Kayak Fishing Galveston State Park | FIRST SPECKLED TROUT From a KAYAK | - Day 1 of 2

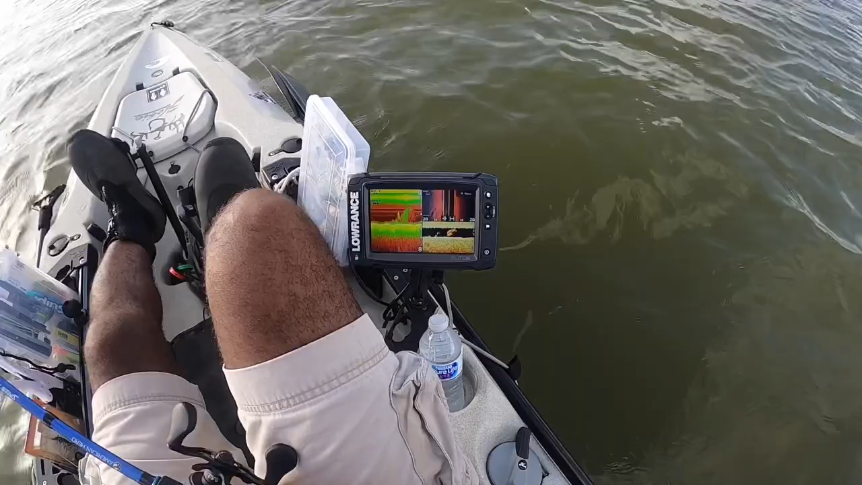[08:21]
believe is bait and it looks like underneath that bait are some fish feeding I think these lines right here that we see those could definitely be reds or flounder reds or trout or some other predatory fish so I'm gonna turn around and